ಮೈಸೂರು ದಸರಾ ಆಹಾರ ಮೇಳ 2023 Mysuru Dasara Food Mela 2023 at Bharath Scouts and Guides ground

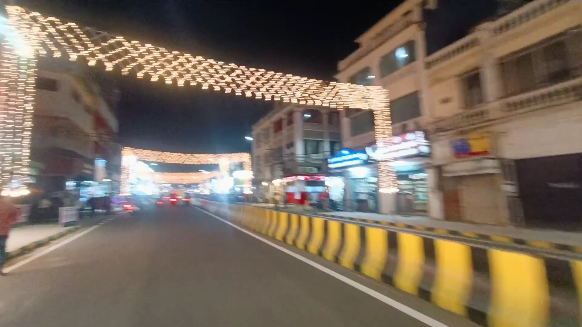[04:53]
ಅರಸು ರೋಡಲ್ಲಿ ಚೆನ್ನಾಗಿರುತ್ತೆ ಲೈಟಿಂಗ್ಸ್ನ ನೋಡೋಕ್ಕೆ, ಸರ್ಕಲಲ್ಲಿ ಮತ್ತು ಇಲ್ಲೆಲ್ಲ ತುಂಬ ಚೆನ್ನಾಗಿ ಹಾಕಿದ್ರು. ಸೊ ಹಾಗಾಗಿ ನೋಡಿಕೊಂಡು ಹೊರಟ್ವಿ, ಚೆನ್ನಾಗಿ ಅನಿಸ್ತಾ ಇತ್ತು. ಮೈಸೂರಲ್ಲಿ
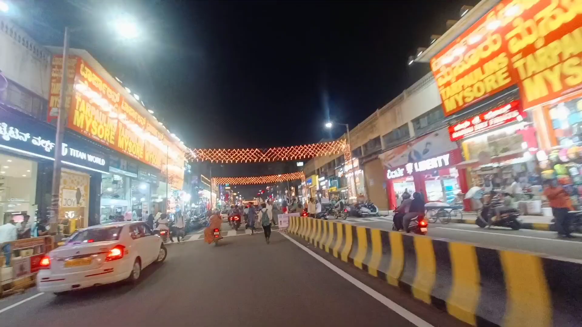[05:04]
ದಸರಾ ಟೈಮಲ್ಲಿ ತುಂಬ ಚೆನ್ನಾಗಿ ಅನಿಸುತ್ತೆ ಮೈಸೂರನ್ನ ನೋಡೋಕ್ಕೆ, ತುಂಬ ಲೈಟಿಂಗ್ಸ್ ಎಲ್ಲ ಹಾಕಿರ್ತಾರೆ, ಸಕ್ಕತ್ತಾಗಿ ಅನಿಸುತ್ತೆ.
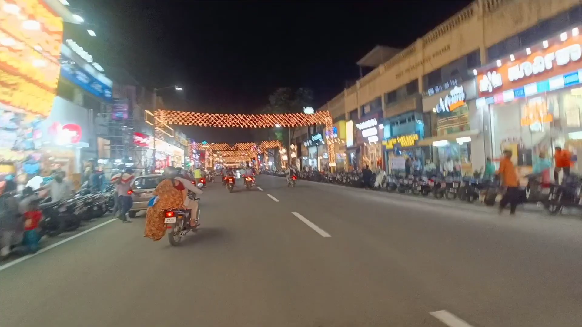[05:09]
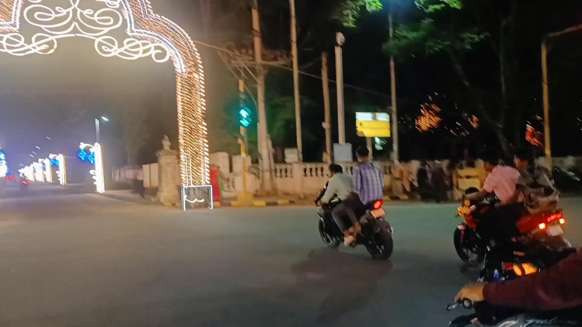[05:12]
ಮೈಸೂರಲ್ಲಿ ಇರೋರಿಗೆ ಆಲ್ಮೋಸ್ಟ್ ಇದ್ರ ಬಗ್ಗೆ ಗೊತ್ತಿರುತ್ತೆ ಅಲ್ವಾ.
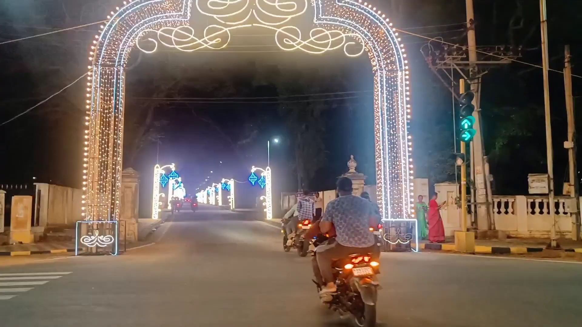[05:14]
ಹಾಗಾಗಿ ಇನ್ನು ಲೈಟಿಂಗ್ಸನ್ನ ನೀವು ಲೈಟಿಂಗ್ಸ್ನ ನೋಡಬೇಕಂತಂದರೆ ಆಲ್ಮೋಸ್ಟ್ ಇವಾಗ ಅರಮನೆ ಸರೌಂಡಿಂಗಲ್ಲೇ ತುಂಬ ಚೆನ್ನಾಗಿ ಹಾಕಿರ್ತಾರೆ.
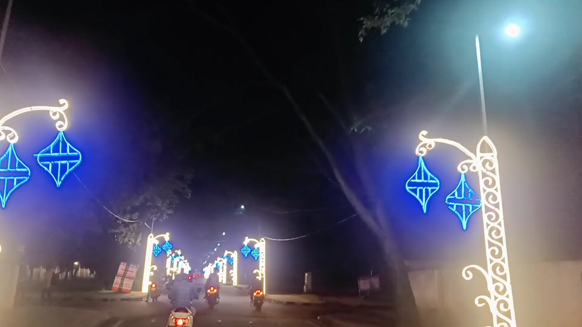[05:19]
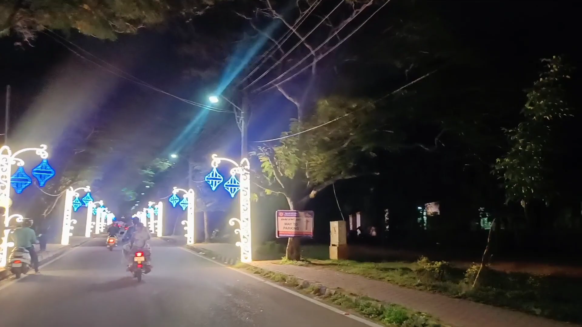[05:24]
ಅರಮನೆ, ಅರಸು ರೋಡು, ಮತ್ತು ಇದು ಹಳೆ ಮಹಾರಾಣಿ ಕಾಲೇಜ್ ರೋಡ್, ಇದು ಇಲ್ಲೆಲ್ಲ ತುಂಬ ನೀಟಾಗಿ ಚೆನ್ನಾಗಿ ಹಾಕಿದರು. ಹಳೆ ಮಹಾರಾಣಿ ಕಾಲೇಜ್ ಹಿಂಭಾಗನೇ ಇವಾಗ ಏನು ಆಹಾರ ಮೇಳ ನಡೀತಾ ಇರೋದು.
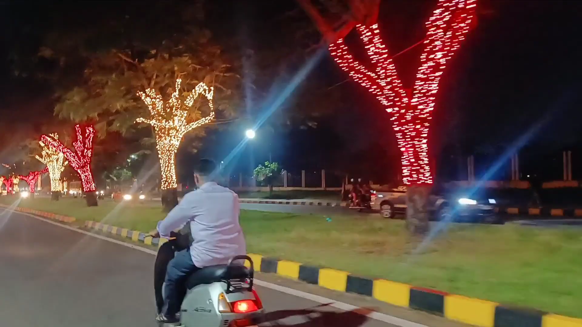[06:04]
ಇನ್ನು ಮನೆಗೆ ಹೋಗುವಾಗಲೂ ಕೂಡ ಆಲ್ಮೋಸ್ಟ್ ಲೈಟಿಂಗ್ಸ್ ಎಲ್ಲ ಹಾಕಿರ್ತಾರಲ್ವ ಮೈಸೂರಲ್ಲಿ. ನೋಡ್ಕೊತಾ ನೋಡ್ಕೊತಾ ಹೋಗ್ತಾ ಇದ್ವಿ. ಚೆನ್ನಾಗಿ ಅನಿಸ್ತಾ ಇತ್ತು, ಒಂಥರ ಖುಷಿ ಆಯಿತು.